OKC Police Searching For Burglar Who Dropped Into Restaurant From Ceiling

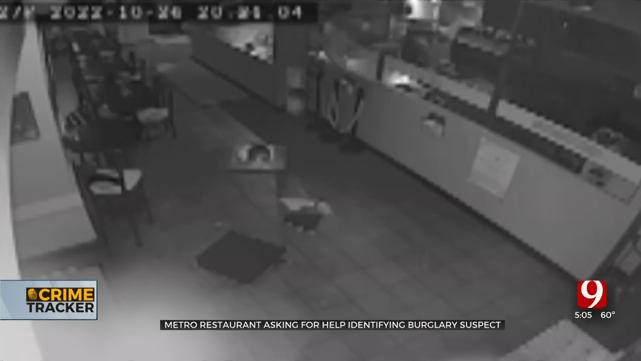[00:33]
This burglar broke into the restaurant Wednesday night by dropping in from the ceiling. And he didn't exactly nail that landing.
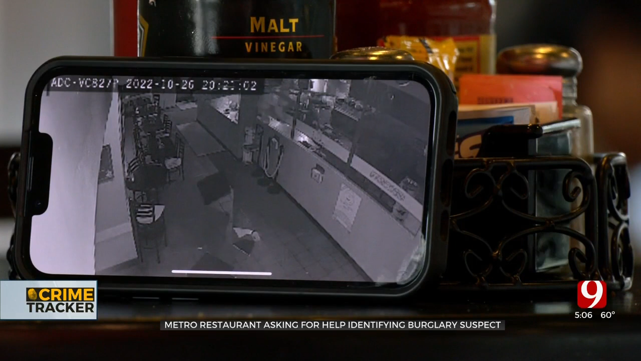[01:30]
As for the latest burglary, OKC police are still looking for the thief, who may have left some evidence. He left fingerprints everywhere. You say he was wiping the fingerprints off?
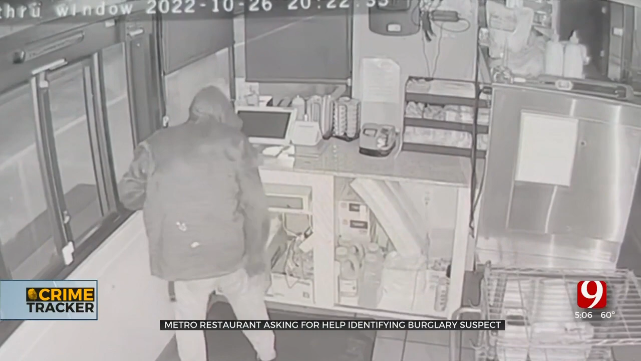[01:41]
Yes, everything that he touched, he tried to wipe it off, but he missed a lot of things because I think he was a little discombobulated from the fall. If you have any information on him, give police a call. In Oklahoma City, Chris Yu, Oklahoma's own News 9.